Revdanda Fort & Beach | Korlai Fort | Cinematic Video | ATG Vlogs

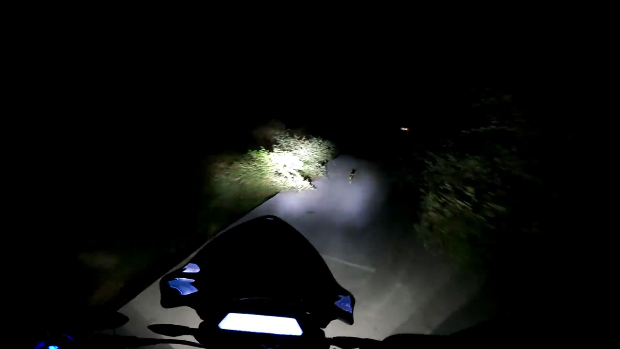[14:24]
बस ज़्यादा नहीं जास्ती, अरे अरे अरे रुक जा, इधर ही रुक जा बेटा,
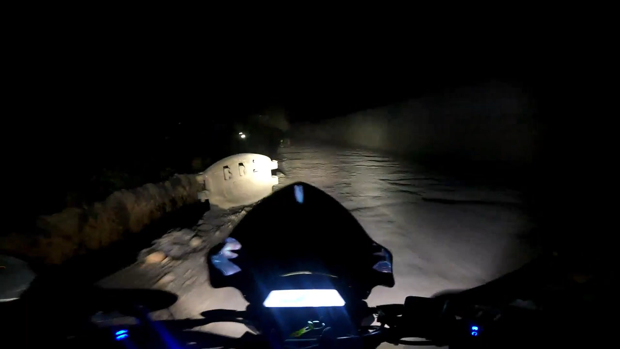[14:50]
ये 1 मिनट से ऐसे ही चालू है रास्ता,
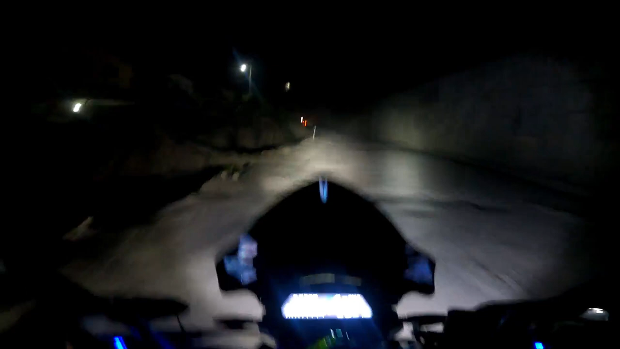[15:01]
वाट लग गई है। अरे बाबा ये देखो, अरे
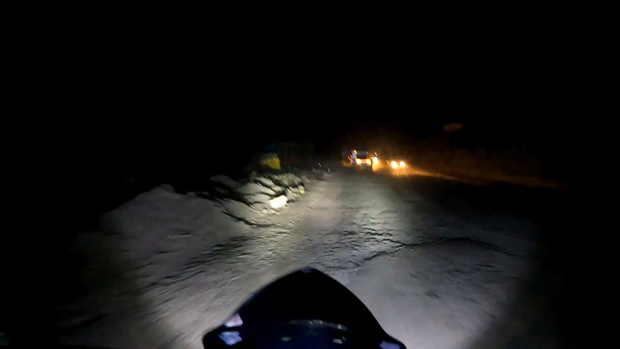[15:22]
बंद की वाट लग चुकी है पूरी।
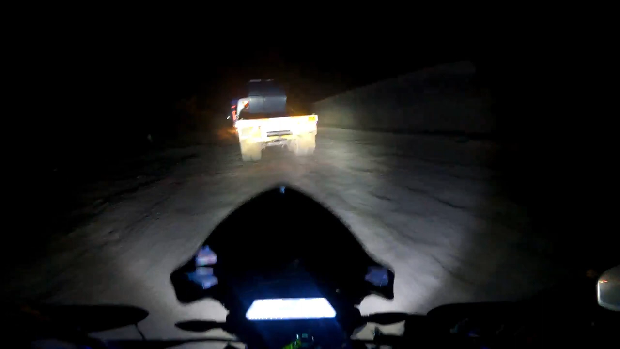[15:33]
चलो एक बात तो बोलता हूँ मैं कि अपना जो फॉग लाइट है ना वो बहुत कमाल का काम कर रहा है, बहुत से मतलब टेंशन ही नहीं है कुछ।
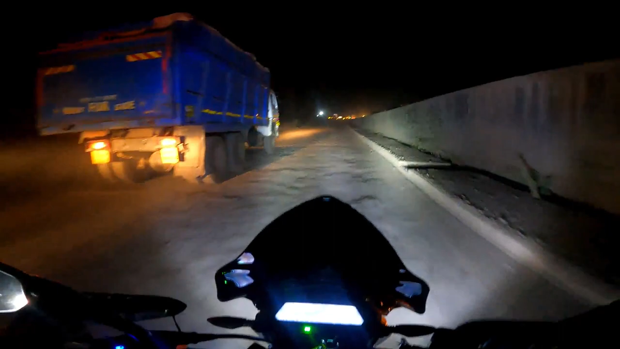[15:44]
और कोई जब आ रहा है ना आगे से तो मैं बंद करता हूँ उनको तकलीफ ना हो इसके लिए। बट कभी कभी क्या हो रहा है कि जो ट्रक है या फिर कार वाले
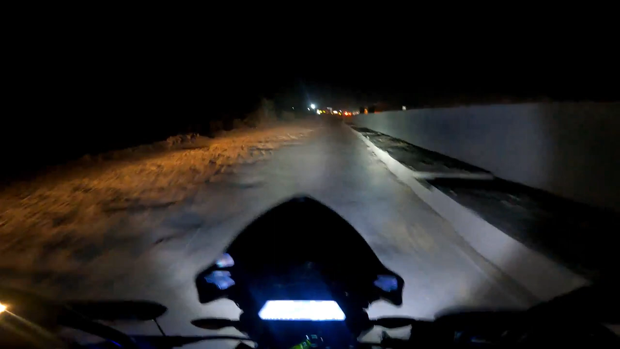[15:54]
हैं वो अगर बंद नहीं करते तो मैं फिर से चालू करता हूँ।
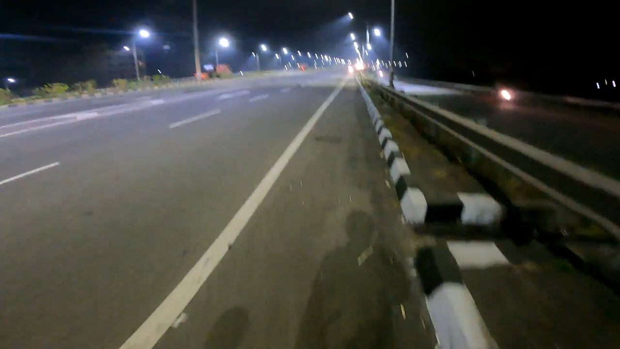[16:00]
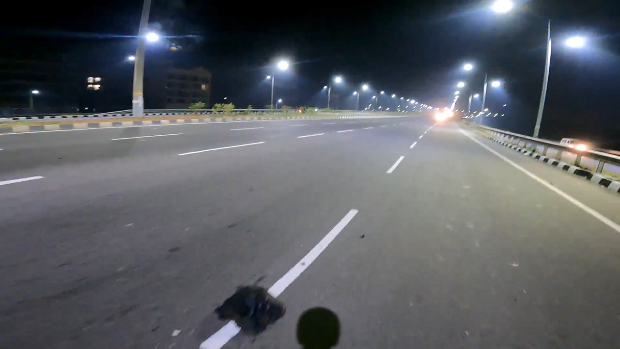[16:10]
अगर इस पे से बाइक गया ना हो गया फिर कल्याण, टायर का टुकड़ा था नथिंग,
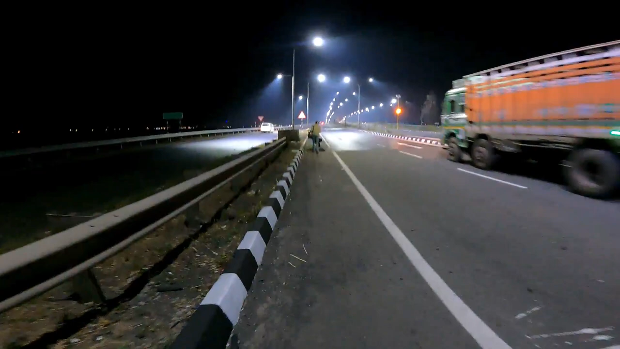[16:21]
बट फिर भी अपना काम बनता है। हम लोग बाइकर है खुद, इसके लिए हमको मालूम।